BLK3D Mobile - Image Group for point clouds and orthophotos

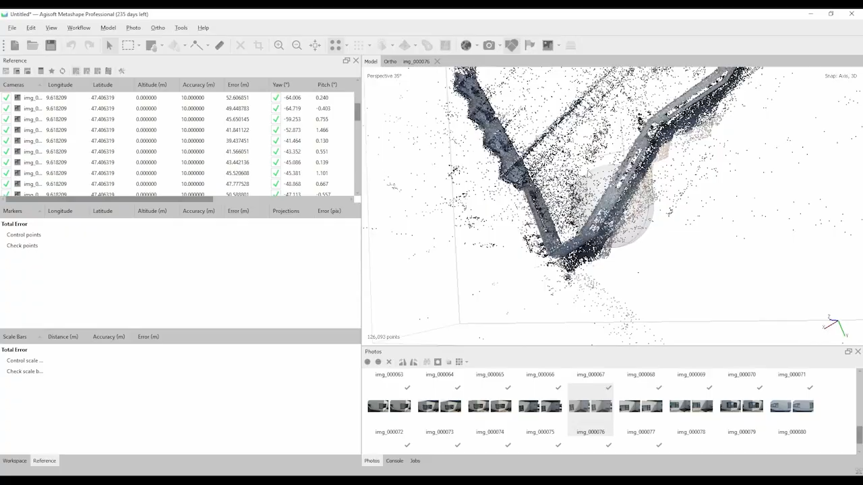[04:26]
We can now continue with creating a dense point cloud of our project. Again click on workflow and then build dense cloud. You can also adjust the quality of the cloud which will have a big impact on the speed of the processing.
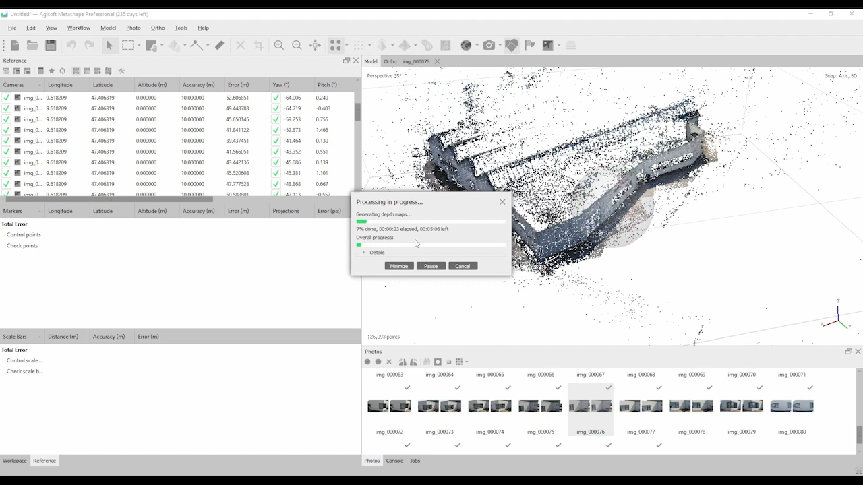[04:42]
In the same workflow drop down menu you can later also create a meshed model.
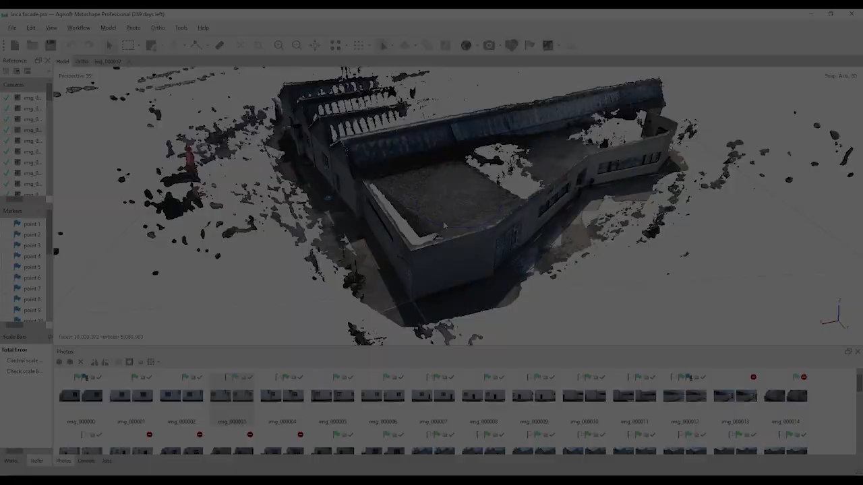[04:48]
Now let's see how our end result looks like.
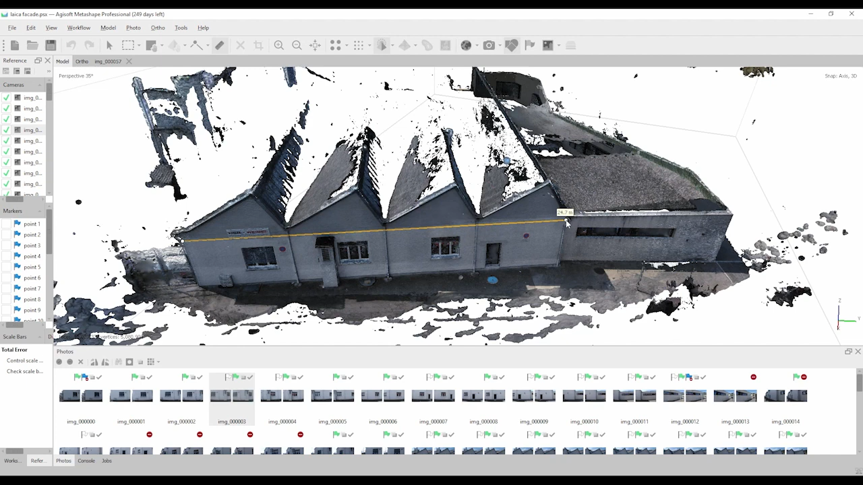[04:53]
You can easily measure directly on the model that was created or further export it for continuous work on other applications. Now let's see how this image group processing workflow looks like on reality capture software.
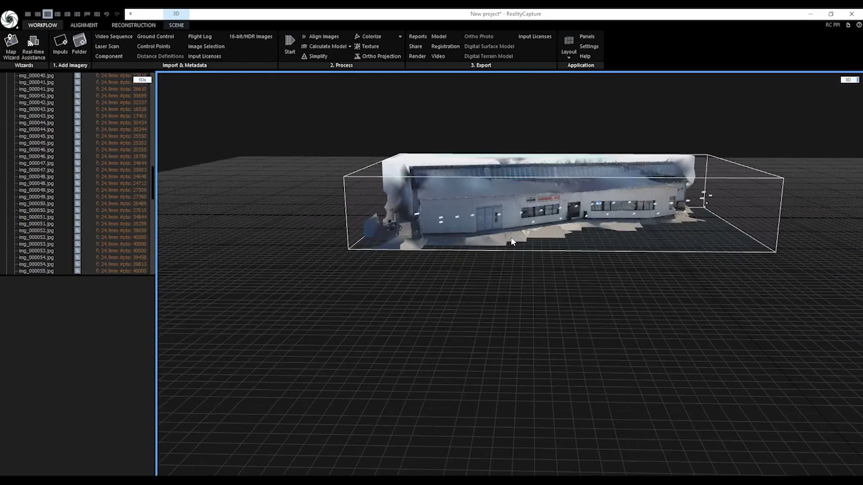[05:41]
We can observe that the model has some flaws. In this case we can manually add control points to the photos.
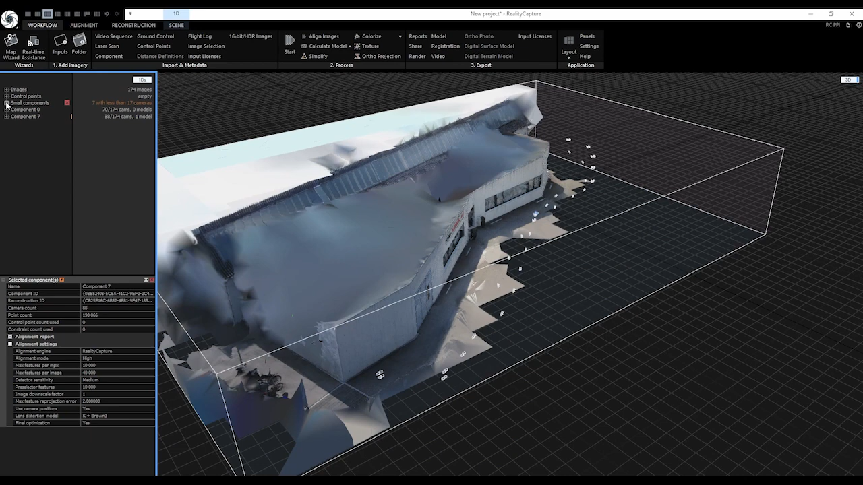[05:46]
This will help the processing of the 3D model with additional information about the object.
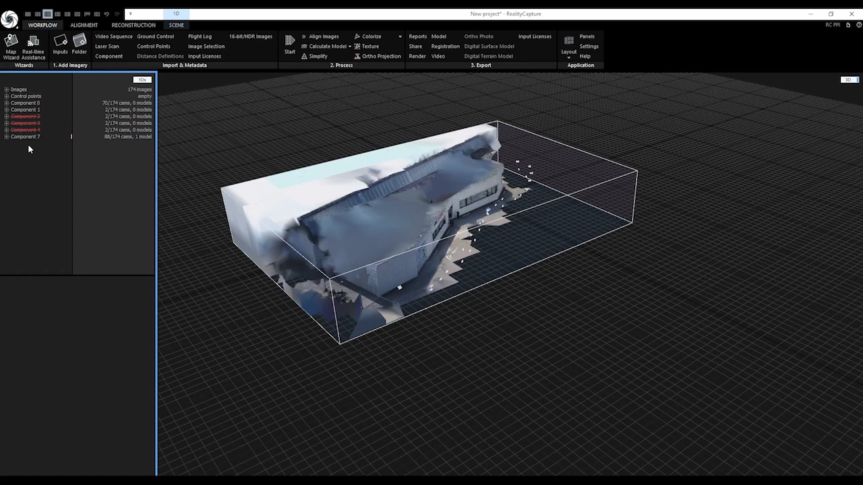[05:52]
To add control points click on alignment tab and then in constraints click on control points. Adding control points is very simple.